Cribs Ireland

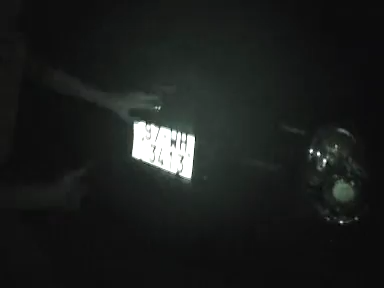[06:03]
We've got the black Honda Civic right here. Premium donut alloy rings, nice tinted windows.
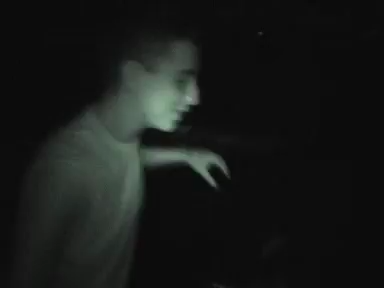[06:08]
We've got the neon lights, red, pink alloy rings. My favorite, if you know what I mean.
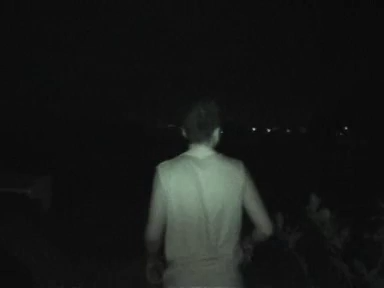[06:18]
And then we've got the Nissan Alarm. There's not much share with the Nissan Alarm.